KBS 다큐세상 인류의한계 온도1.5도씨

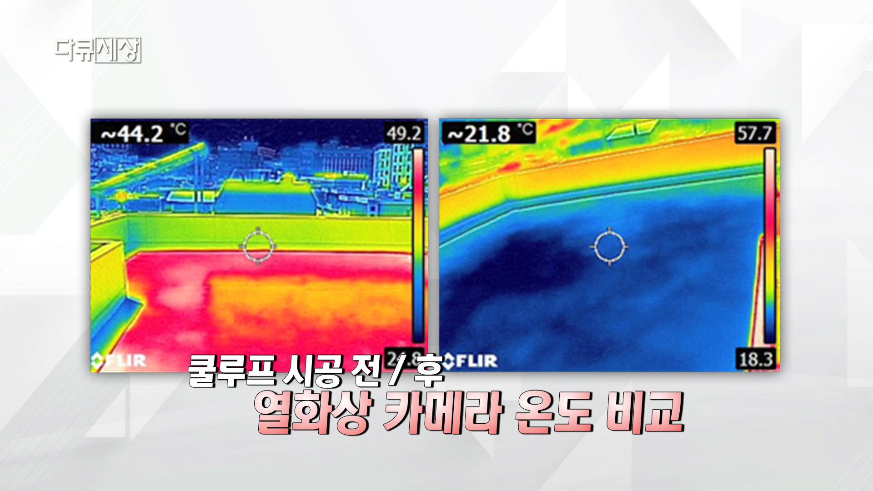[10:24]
색깔만으로 확연하게 달라진 것을 볼 수 있죠 부산은 지금 기후변화
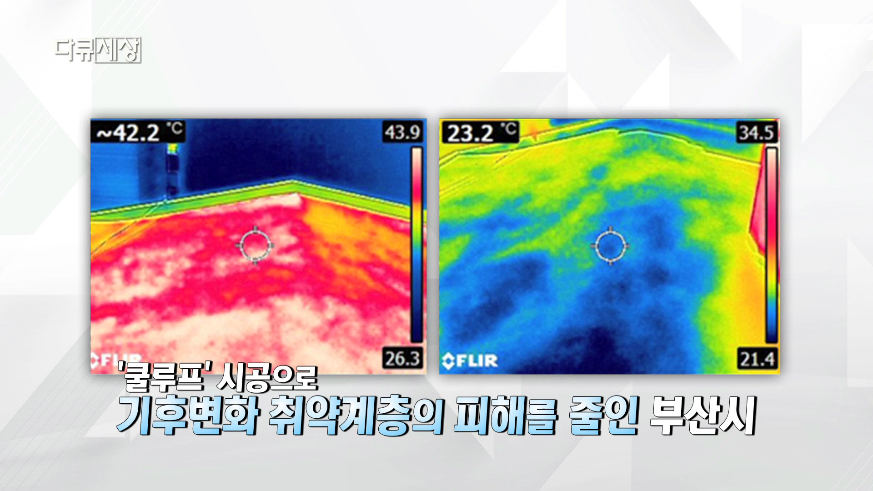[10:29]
대응을 위해 RCP 8.5 시나리오를 기준으로 다양한 정책을 펼치고 있는데요